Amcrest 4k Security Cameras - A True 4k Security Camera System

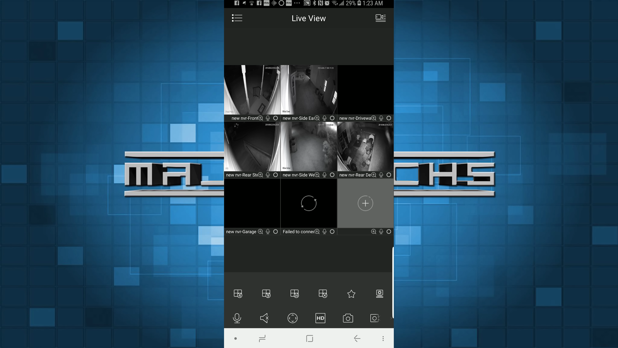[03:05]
Now the Amcrest app does take a little getting used to, but it allows you to view and manage your NVR, camera settings, and access your recordings. You can even set up alerts so you're notified on your phone if motion is triggered on any of your cameras.
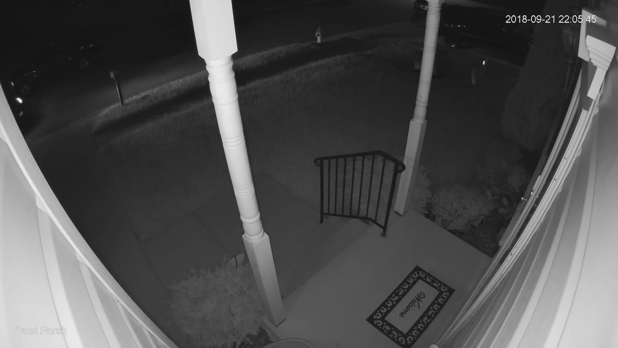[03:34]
So the night vision performance on these cameras is pretty good as well. And the spread of the infrared light is noticeably better than my previous cameras.